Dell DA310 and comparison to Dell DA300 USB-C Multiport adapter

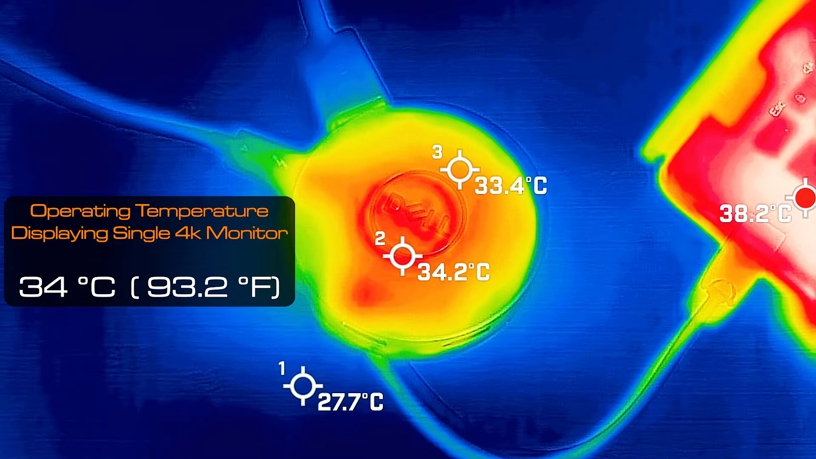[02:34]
even with a display connected to the adapter was averaging at 34 degrees Celsius when you have a flash drive connected to the DA310 adapter and its transferring data hit a maximum of 36 degrees Celsius which is pretty good in terms of temperatures it's not
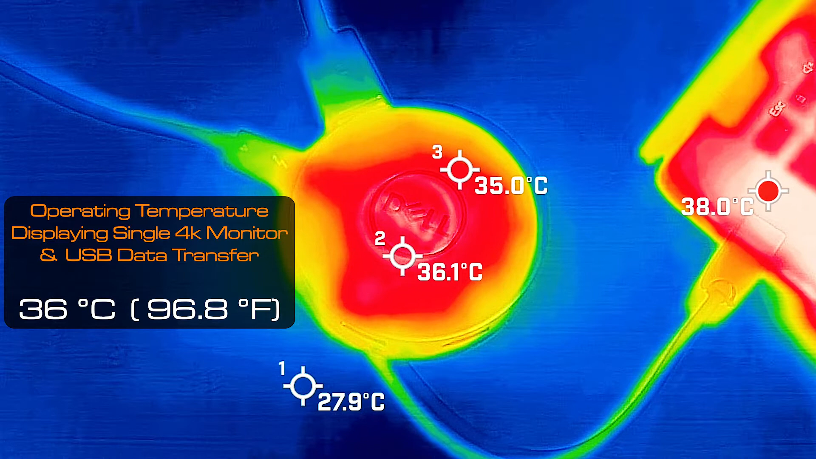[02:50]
crazy hot this question might be asked about the DA310 and we do know that with the DA310 is oriented to one